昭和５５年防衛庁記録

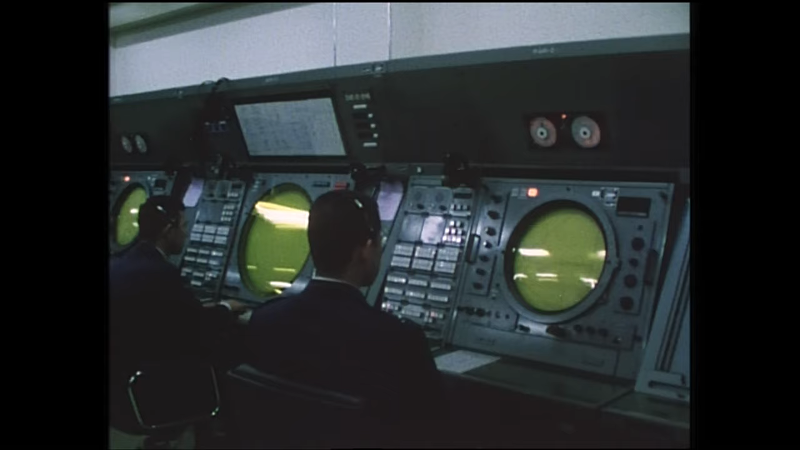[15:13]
従来の目で見て判断する管制から目で読む管制へ変わった。